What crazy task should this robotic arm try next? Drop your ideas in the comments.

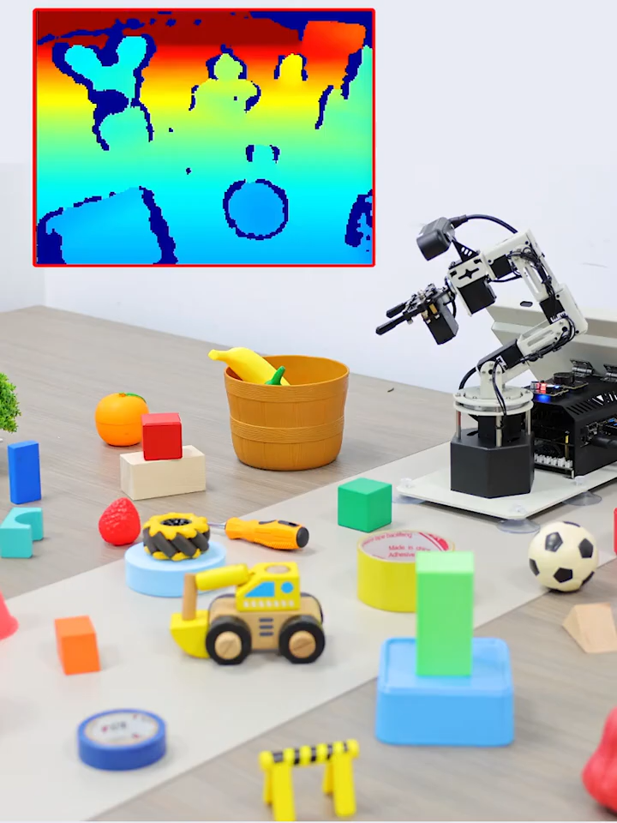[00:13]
But after adding a depth camera, it was upgraded to a 3D depth vision robotic arm, gaining the ability to perceive 3D space,